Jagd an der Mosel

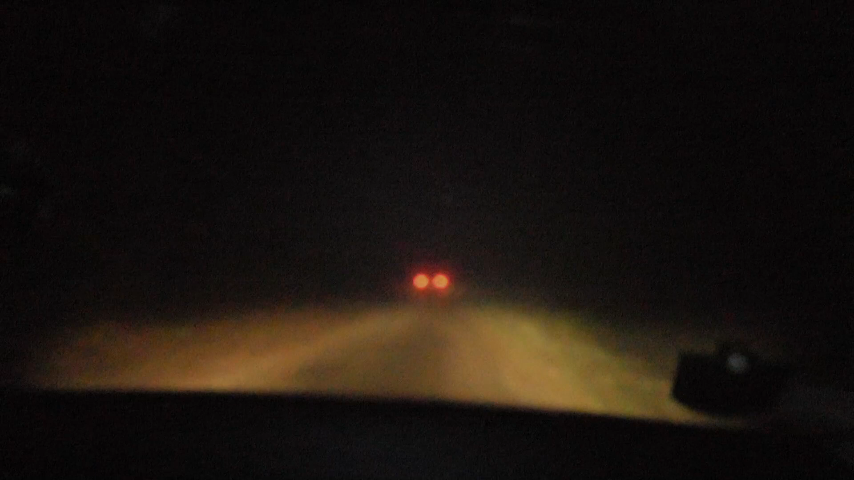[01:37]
Leider sollte sich der Nebel über Stunden halten
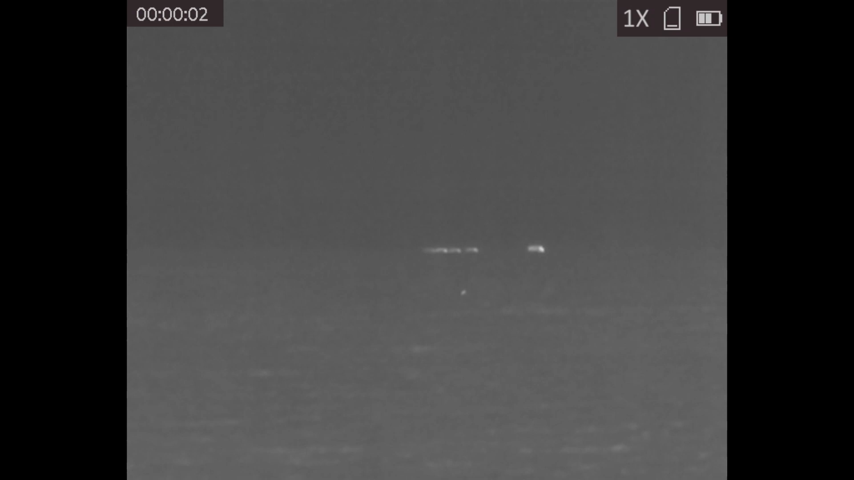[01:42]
und nach knapp 5 Stunden hatten wir den ersten Anblick in Form dieser Überläuferrotte mit der führenden Bache vorneweg. Leider außerhalb der Schussdistanz, aber ich hatte mich sehr über diesen Anblick gefreut.
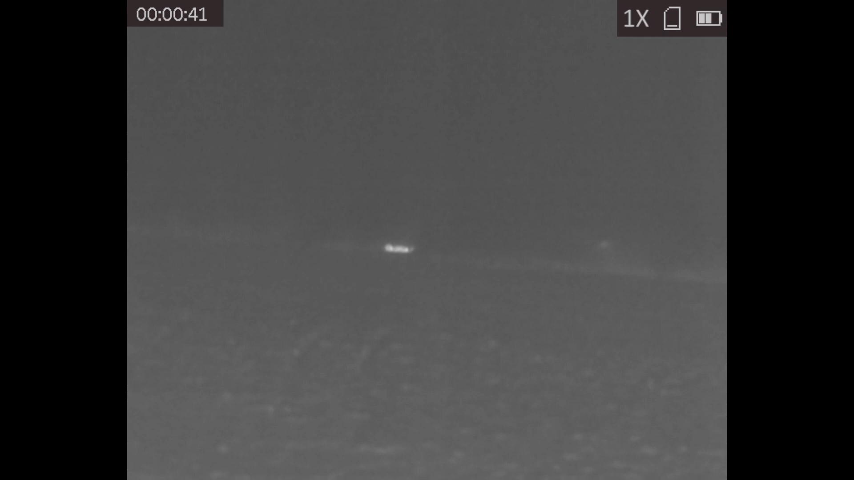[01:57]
Es war tatsächlich das erste Schwarzwild, was ich vorhatte.